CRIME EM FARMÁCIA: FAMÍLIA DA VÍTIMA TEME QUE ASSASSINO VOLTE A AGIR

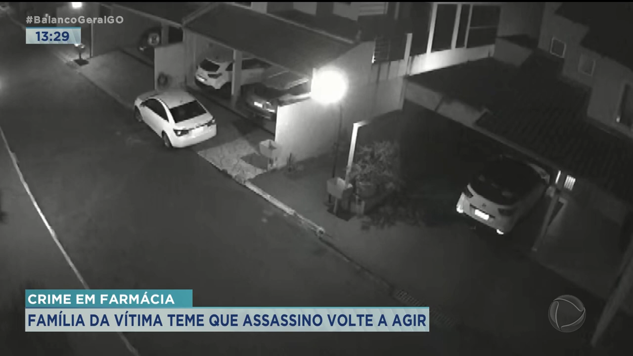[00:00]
As imagens de circuito são do condomínio em que a família da vítima mora. Foram registradas no sábado, após Felipe e Gabriel, Kenia e Anca e os pais dela chegarem de uma festa junina. Segundo a ex-namorada, Felipe estava muito bêbado, e é por isso que ela chega dirigindo o carro. Ele sai pelo lado do passageiro. Os pais de Kenia, que estavam no banco de trás, entram na casa. Ainda segundo a ex-namorada, Felipe chega a pedir a chave do carro, pois queria ir embora. Ela não entrega.